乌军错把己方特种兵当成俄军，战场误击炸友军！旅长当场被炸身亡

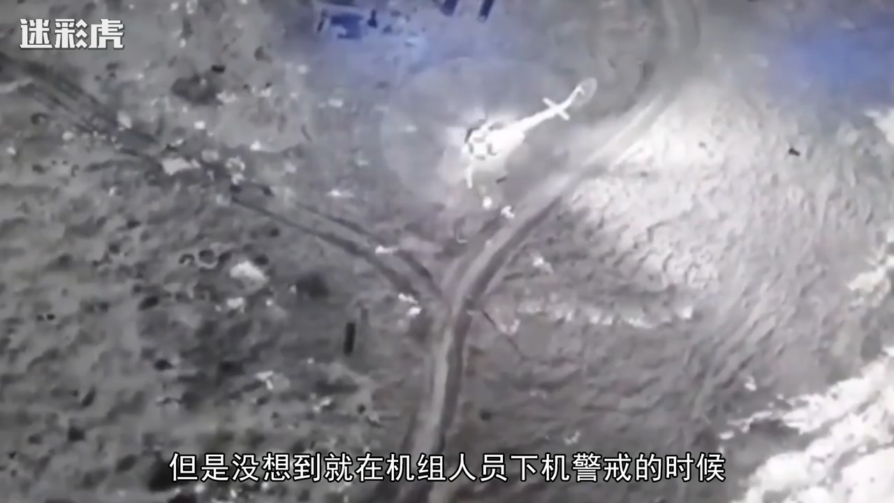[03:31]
机警戒的时候一发来源于乌克兰TBR无人机的空地
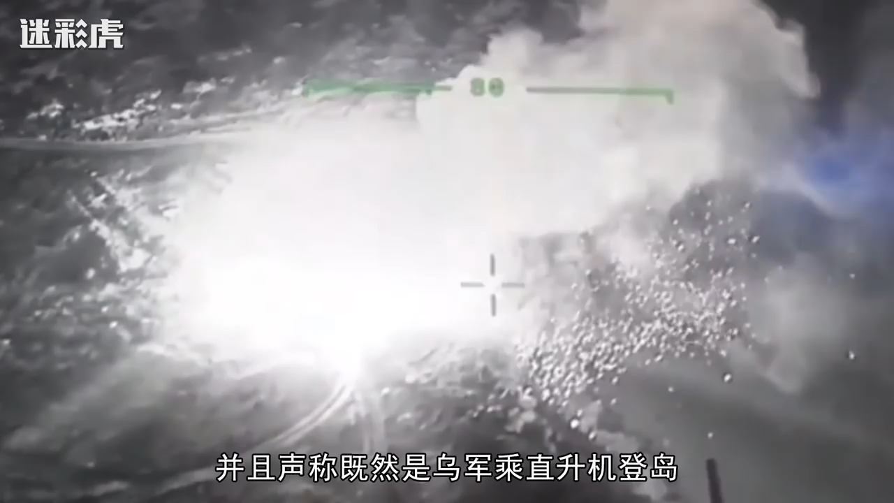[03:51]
升机登岛那么乌军的TBR无人机干嘛一直瞄准
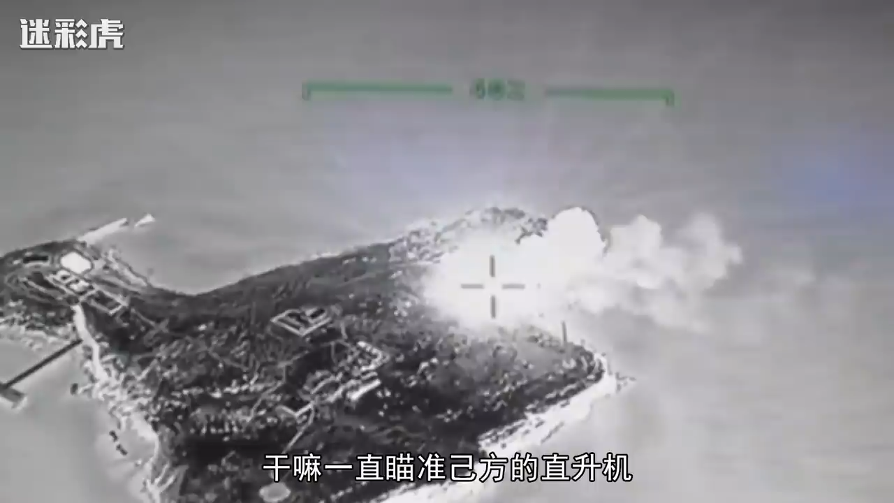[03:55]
几方的直升机而视频中下机登岛的士兵都做出随时战斗的姿势因此